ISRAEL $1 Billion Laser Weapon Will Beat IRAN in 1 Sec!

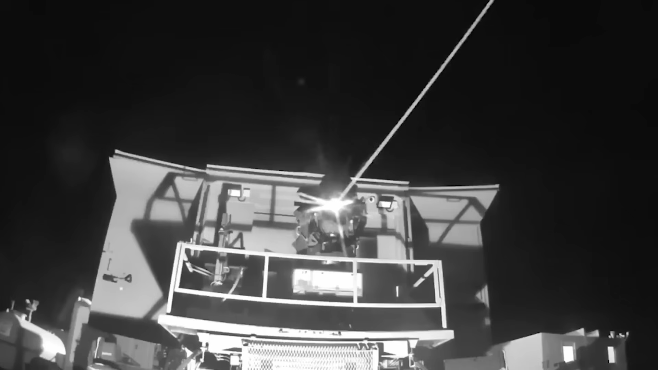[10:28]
This automatic nature of weapon is why Israel plans to have Iron Beam units lined across their